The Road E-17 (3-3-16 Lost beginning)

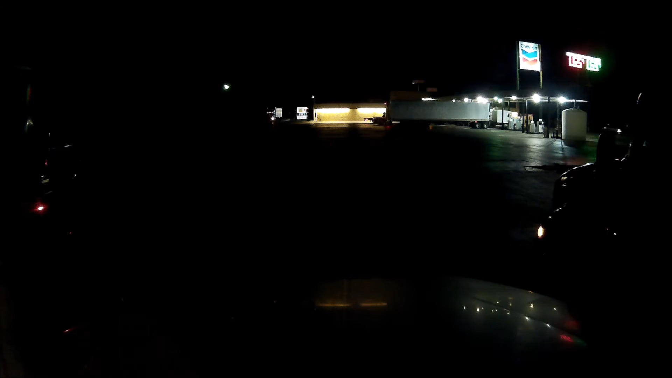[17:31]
Well, here we are in Seguin at the Chevron truck stop here off of exit 604 on the i10. Yeah. There was no room over at the, yeah, you know, over there. There was no room with the loves. Yeah, that's one of the weirdest parts. You know, I bet if I would have been there probably four or five o'clock I would have been able to get a spot, maybe.